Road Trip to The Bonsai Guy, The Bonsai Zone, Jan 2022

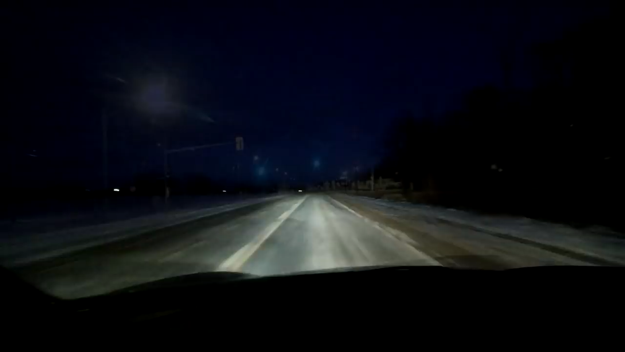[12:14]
I am back home now and it never fails the closer I get to home the more snow there is
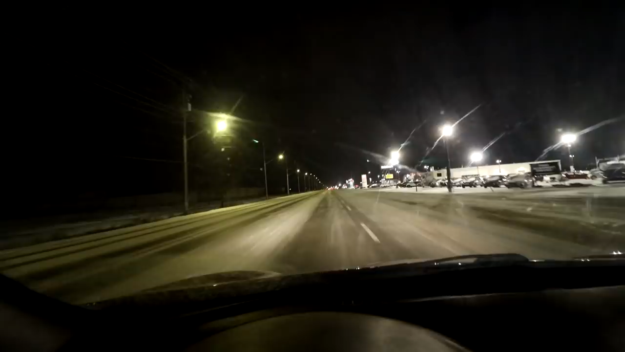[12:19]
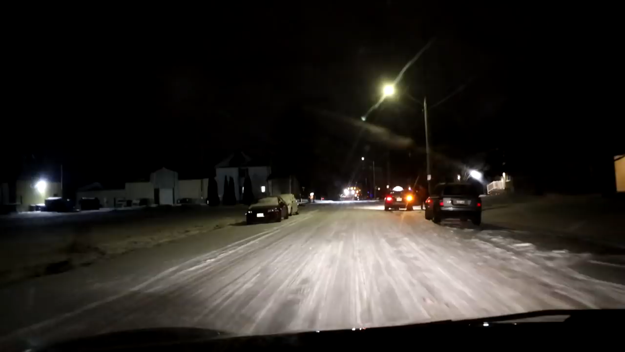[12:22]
there's a big snow plow on the road up ahead look out yeah definitely more snow here in town